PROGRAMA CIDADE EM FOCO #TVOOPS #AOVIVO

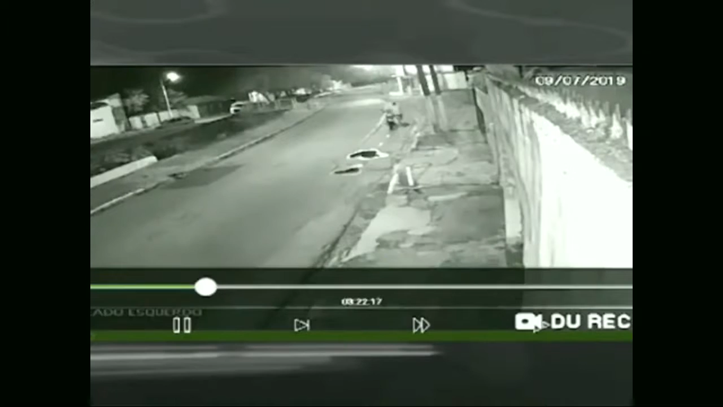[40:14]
Isso aconteceu lá em Maceió, no bairro do Poço, na noite de ontem, quando o dono da moto, furtada, estava acompanhando, acompanhado, da esposa no hospital Nossa Senhora da Guia. Então, este é o cidadão, olha, furtando, ele está roubando essa moto. Este é o ladrão.